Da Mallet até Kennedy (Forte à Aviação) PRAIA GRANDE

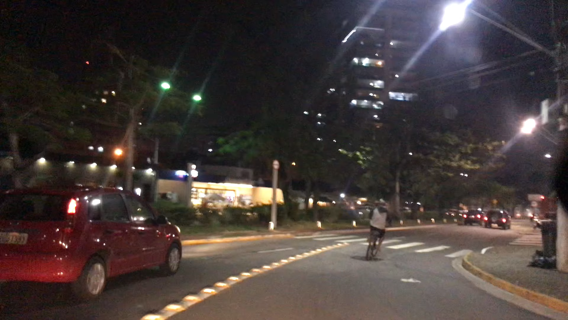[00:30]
que você vai pegar praticamente no zero da Avenida Presidente Kennedy. Para quem não sabe, começa no Boqueirão e vai até o Solemar.
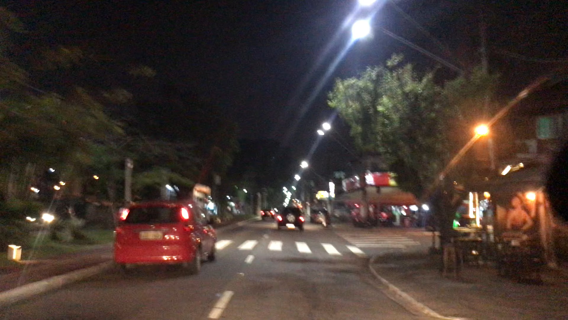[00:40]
É, 20 e muitos quilômetros aí de avenida. Puro comércio, né? O grande comércio da Praia Grande está aí.
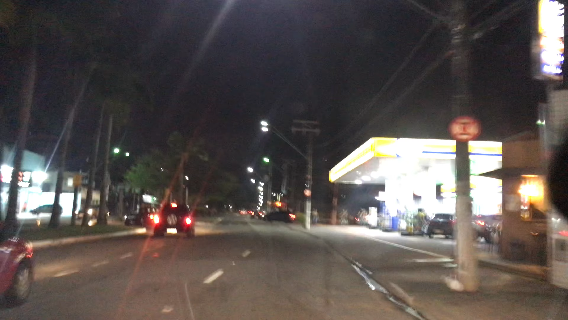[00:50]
Talvez uma das maiores avenidas aí do Brasil, né?
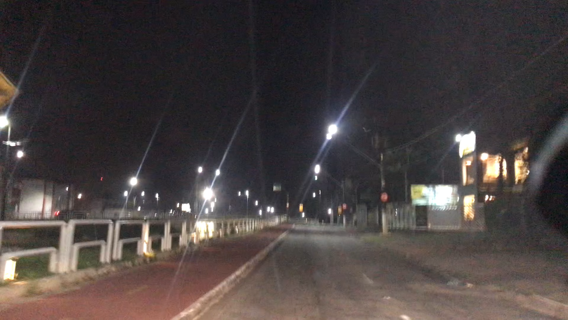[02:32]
Ela era uma praça icônica, né? Porque ela tinha algumas bolas, né? Grandes, iluminadas com as cores, num poste curvo, parecia uma onda, né? E na ponta tinha essas bolas aí, cada um com uma cor. Então aqui, ó, faz a rotatória da praça à tribuna, ok?
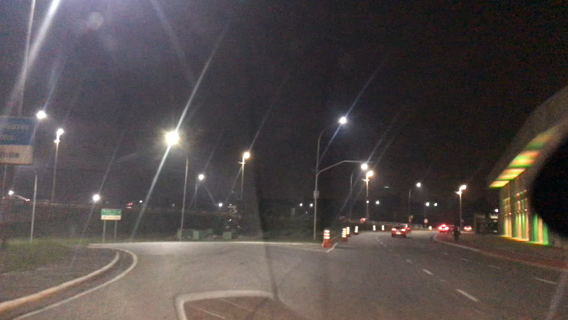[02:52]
Ali é o Palácio das Artes à direita, depois ali acessa o Terminal Rodoviário ou a minha loja, quem não sabe tem uma loja.
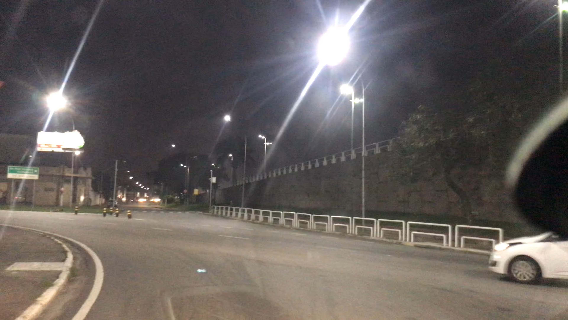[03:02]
Muitas pessoas entram aqui, ó, à direita, tá vendo? Muitas pessoas pegam a direita ali, para ir para a Kendi. Mas não, você pode vir aqui, como se estivesse retornando,
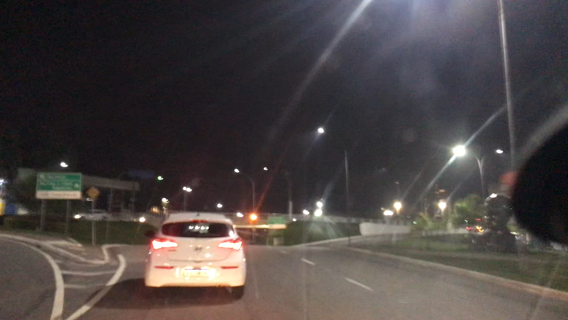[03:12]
e entrar como se fosse para o Boquerão na Costa e Silva.
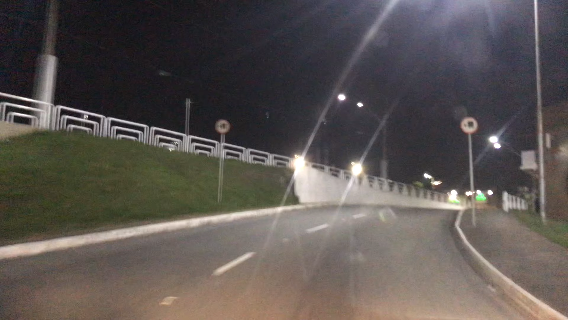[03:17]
E aí, logo na primeira rua, aqui ó, fique atento, já dei a seta, reduz a velocidade, dei a seta, e já entra aqui, ó.
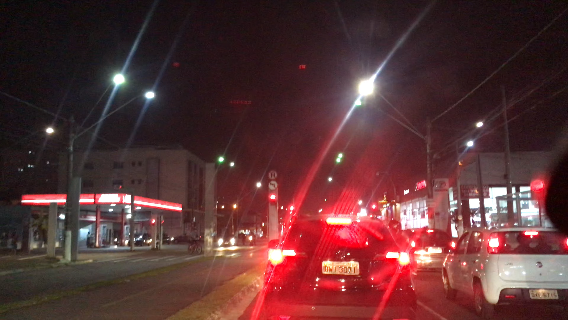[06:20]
Que divide o bairro do Guilhermina do Boqueirão. Então, já estou no Guilhermina desde o último semáforo. Essa aqui é a Avenida Guilhermina. Que é a principal avenida do Jardim Guilhermina. Temos três praças aqui. Tem um vídeo mostrando essas praças. Quatro praças, né? Que essa primeira praça aqui foi bacana. E no final dela, lá na praia, tem a Praça do Barquinho. Tem a Praça das Bandeiras. E tem os nomes específicos, né? Mas aí os nomes comuns, populares, são esses.
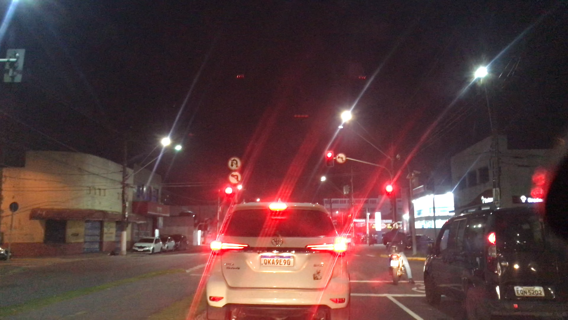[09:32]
Tem aqui um pet shop grande. 24 horas, tá? O centro clínico veterinário, 24 horas aqui, ó. Na altura, número 2400. Importantíssimo, né? Pet shop. É veterinário, né? Se o pet aí começar a passar mal de madrugada, já sabe onde tem. 2400 da Kennedy.